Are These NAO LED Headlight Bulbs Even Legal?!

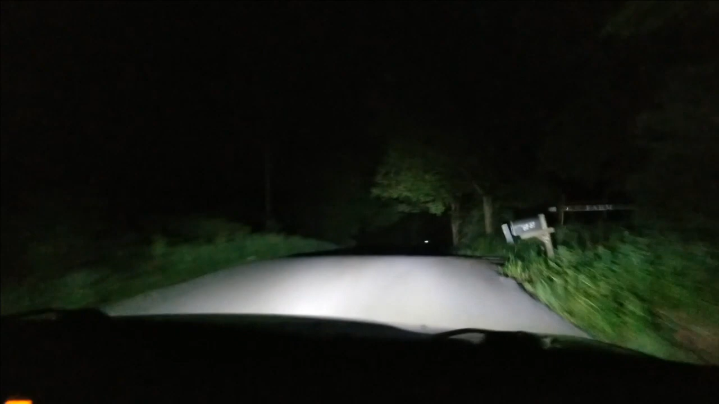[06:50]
passenger side bulb to fit after I realized the connectors were different I emailed the company and asked them what's up and then really they didn't understand they didn't speak English too well but they didn't know what the problem was I
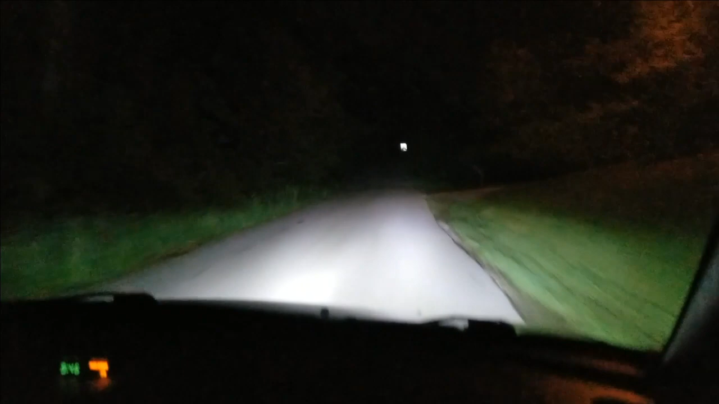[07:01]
think it was just a manufacturing problem I think they just soldered on the wrong connector but anyways I kind of just bended the tabs out a little bit cut off those little side plastic pieces on the connector and just jammed it together and it works so there you go super bright LED lights not sure if they're legal but they work really well after I made them fit so thank you NAO for sending me these bulbs hopefully you guys liked the video